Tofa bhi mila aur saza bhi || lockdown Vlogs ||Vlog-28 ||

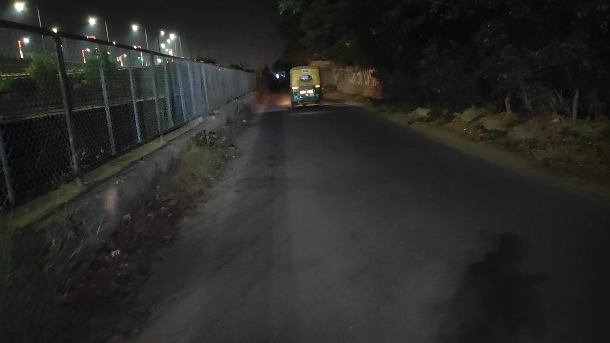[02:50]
दिख रहा है यहां पर लाइट मारूं है यहां पर
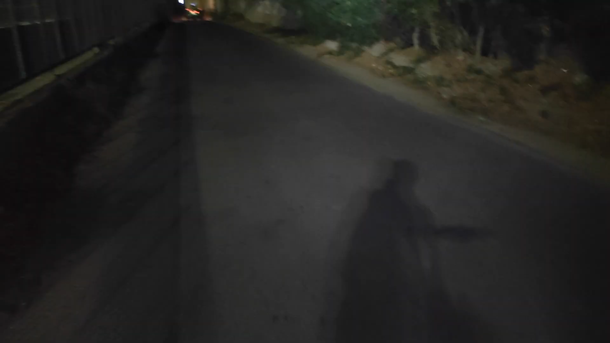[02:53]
मतलब अगर आप ऐसे जा रहे हो तो आपको भी दिक्कत नहीं होगी और एक यह जो लाइट दिया है
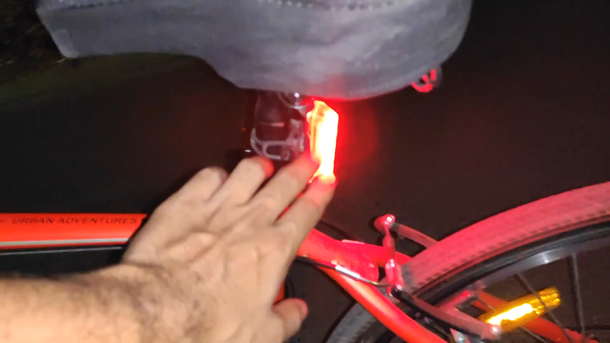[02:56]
अपर इतना अंधेरा हो रखा है
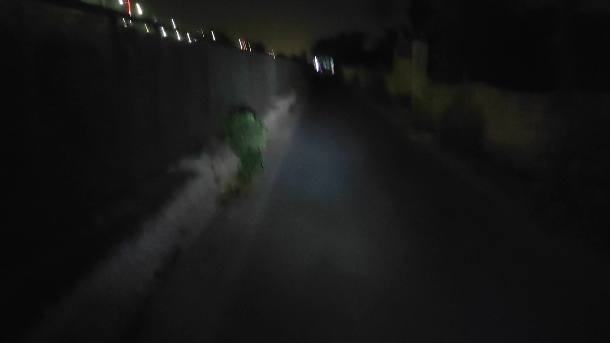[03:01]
यह हल्की सी लाइट है जो भाई थोड़ी सी ताकत दे रही है आगे पीछे को